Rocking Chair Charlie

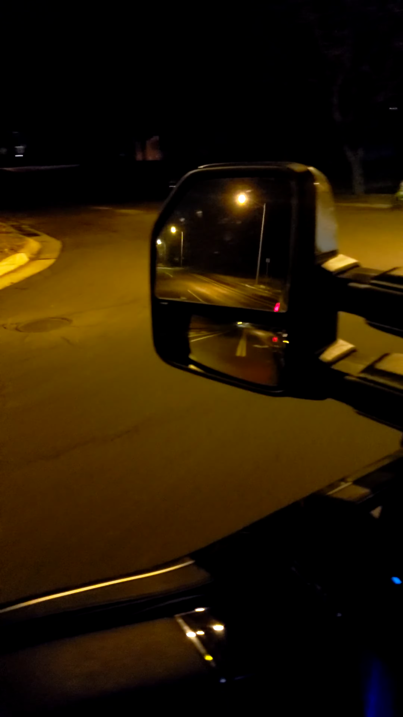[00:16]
Unless that's him right there. Is that him? I think that's him.
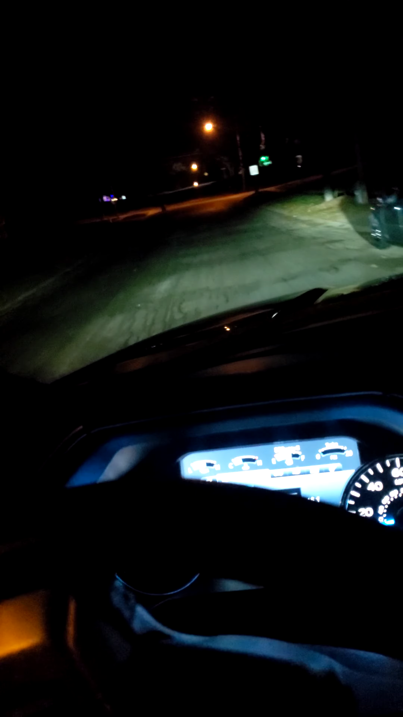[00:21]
It's this dude in the chair.
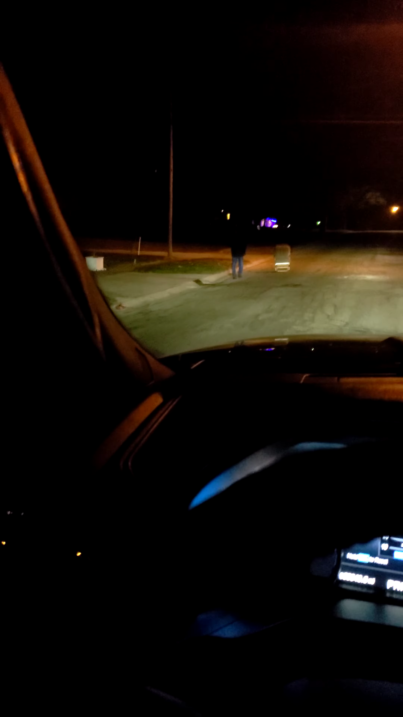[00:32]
Hi. Going to Mark Wahl's house.